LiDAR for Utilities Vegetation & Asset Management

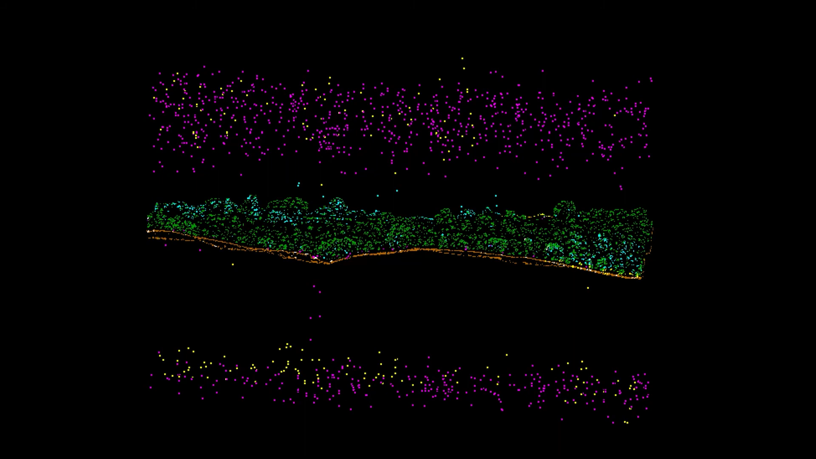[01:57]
We use proprietary algorithms to automatically identify sensor noise and classify each LIDAR point into ground,
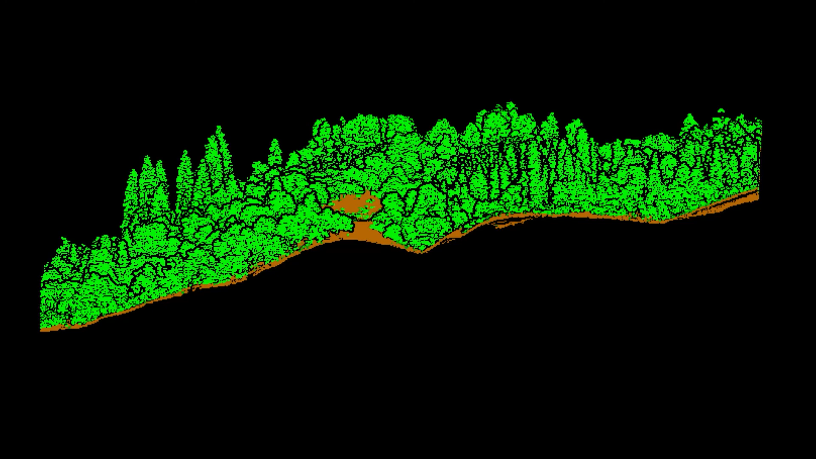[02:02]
vegetation, power line, pole, tower, and building.
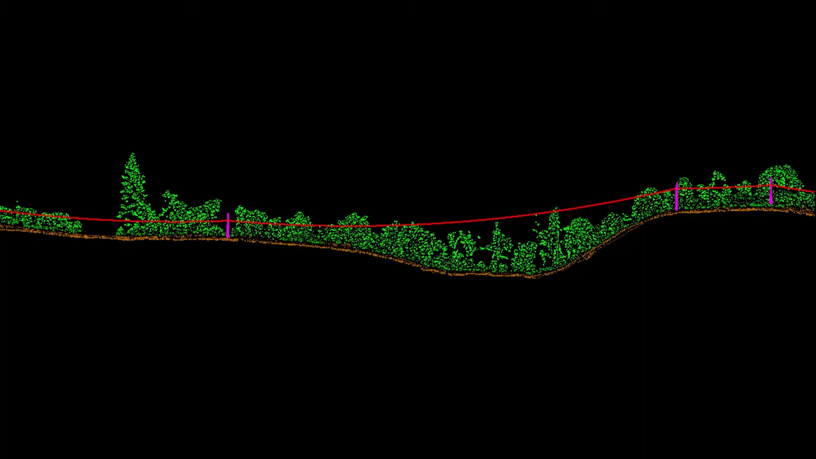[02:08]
GGI has developed a custom hardware and software system for LIDAR processing. Our system automatically checks the pre-processing and creates 3D vectors for each power line,
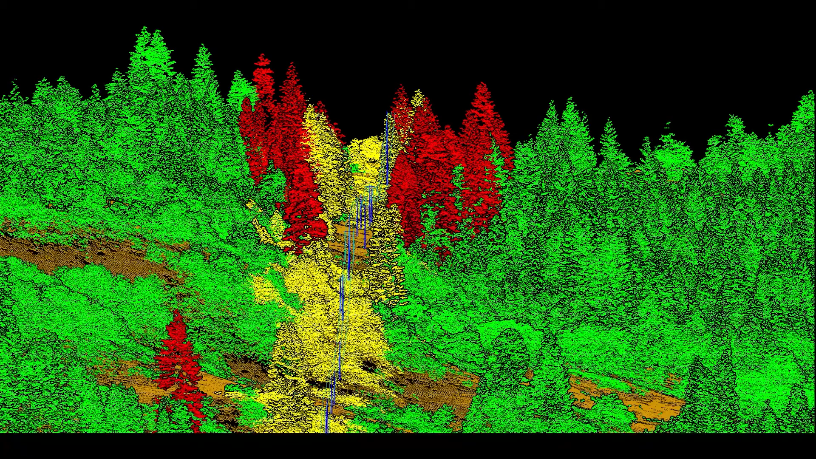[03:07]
We have built up custom software to automatically find hazard trees that can grow in or fall into the power lines and structures.
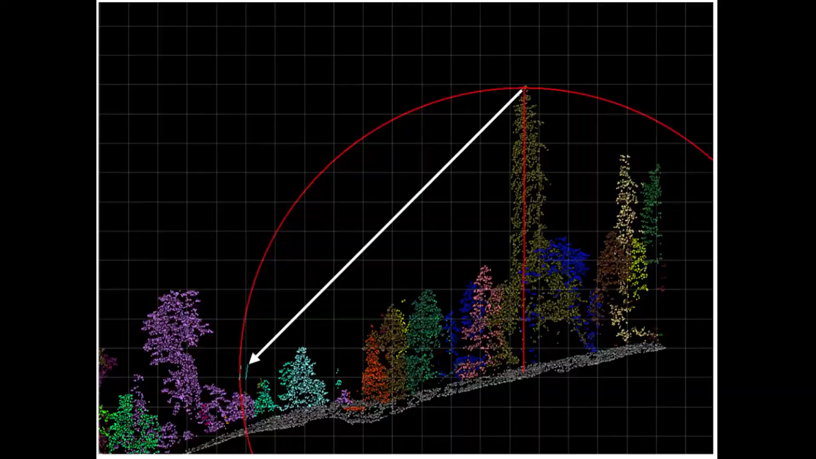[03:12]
We produce GIS data that is attributed with a very detailed set of data, including the utilities line data and vegetation risk for each span.